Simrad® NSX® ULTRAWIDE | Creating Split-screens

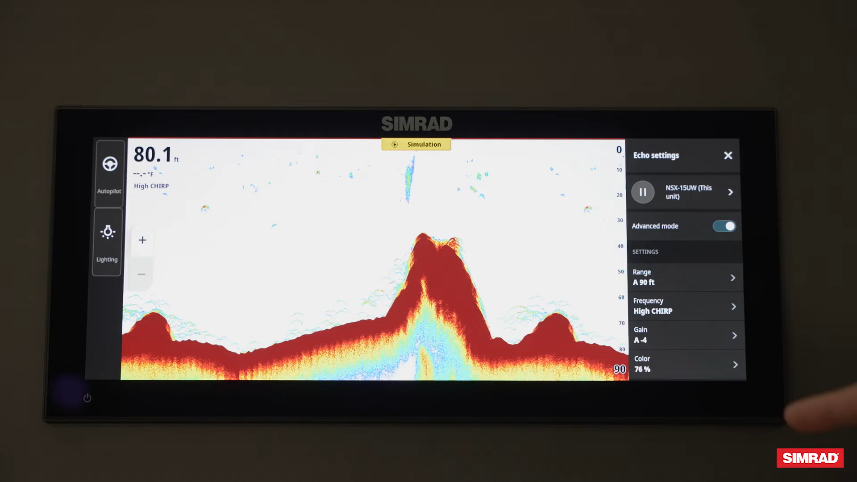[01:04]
On screen: depth 80.1 ft
each one of those screens which will bring up those dedicated settings for whichever app I'm in. So here it will bring up the echo settings and then if I want to adjust anything on the chart or maybe add in
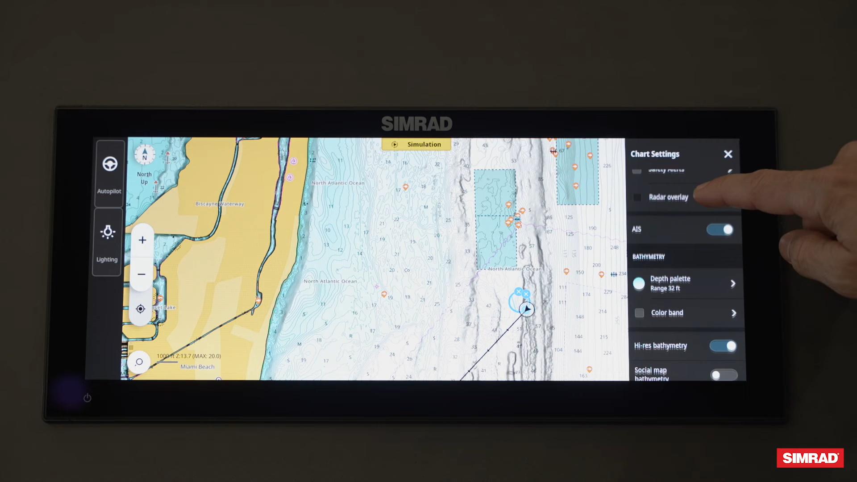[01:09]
my shaded relief I can go ahead and do that all from that same screen.
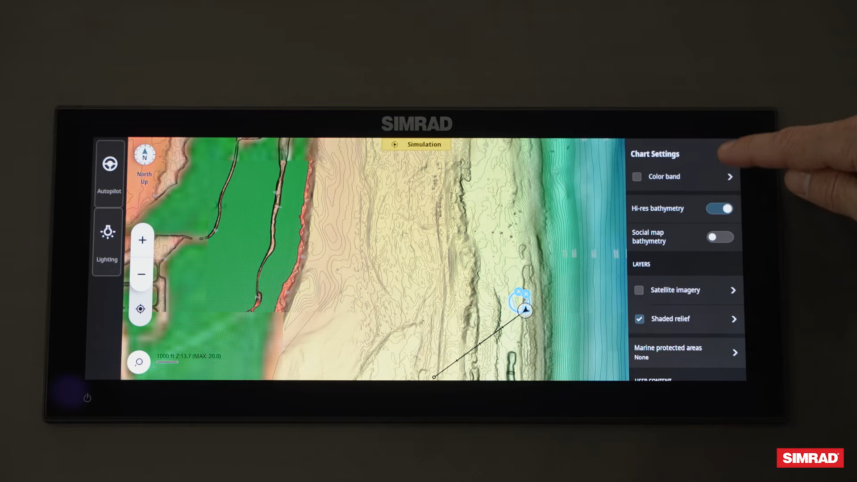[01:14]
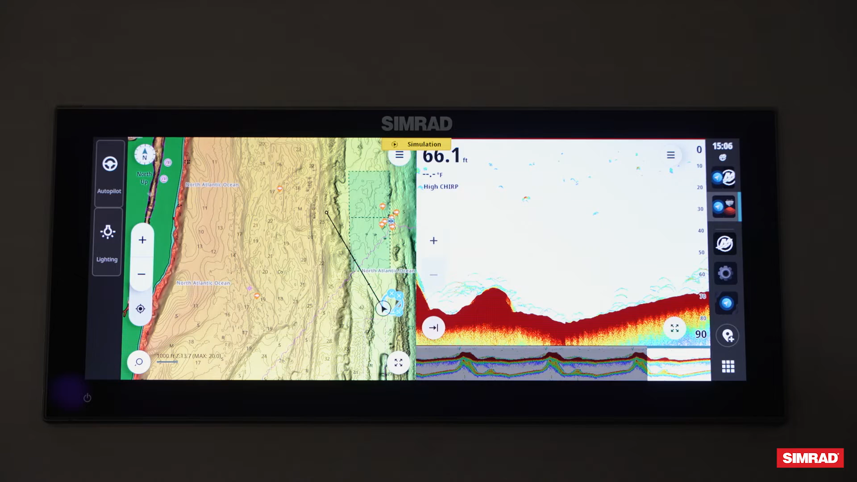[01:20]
On screen: depth 66.1 ft
If I want to adjust the screens and make one bigger than the other what I'm going to do is I'm going to swipe down here and I'll click on adjust splits.
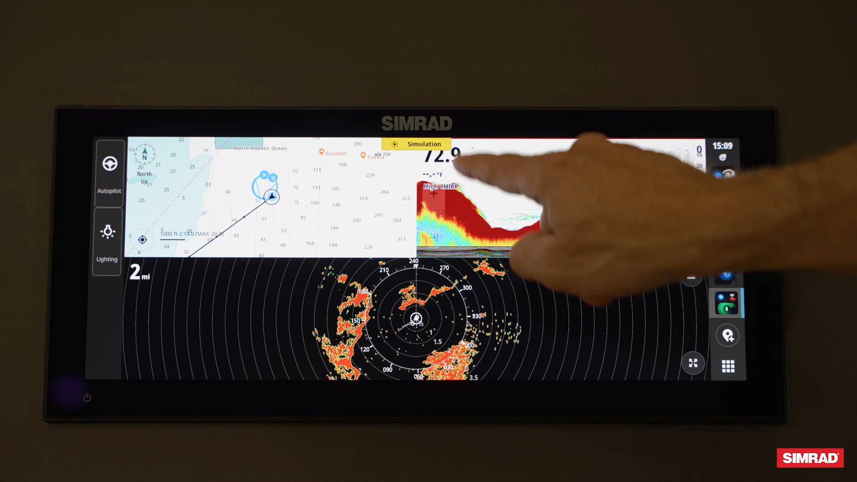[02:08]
Save it and then if I want to and once it's open same process to swipe down adjust the splits I can make one bigger than the other.